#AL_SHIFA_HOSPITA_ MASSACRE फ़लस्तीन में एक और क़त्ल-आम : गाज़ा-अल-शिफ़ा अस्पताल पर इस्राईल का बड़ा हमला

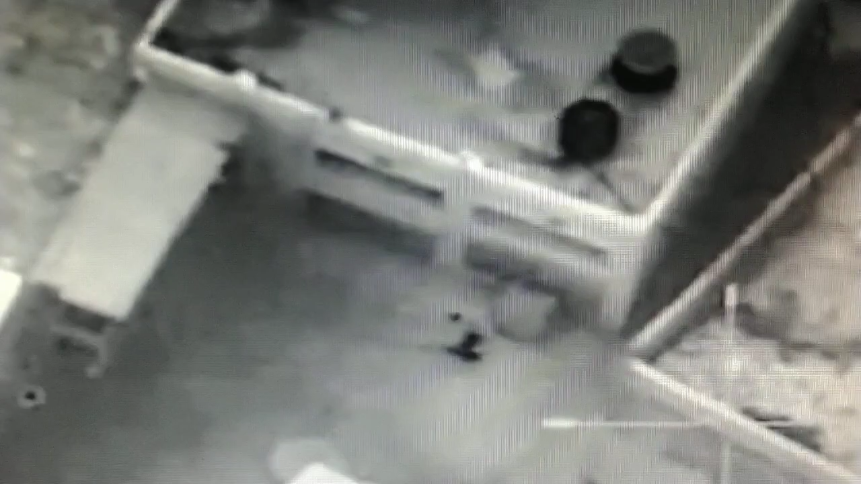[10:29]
ये जो फुटेज चल रही है ये एरियल व्यूज हैं और ये लाइव फुटेज हैं जो हासिल हुई है वहाँ से। शुक्रिया आप सभी का।